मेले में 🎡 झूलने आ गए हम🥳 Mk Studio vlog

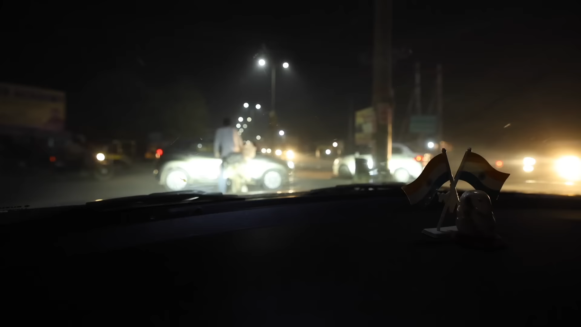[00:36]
ये है बीकानेर का नाइट व्यू।
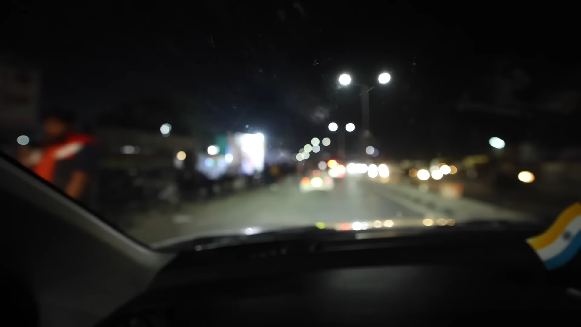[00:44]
ये रहा मेगा ट्रेड फेयर मेला बीकानेर। क्या नाम है? मेट्रो ड्रीम सिटी।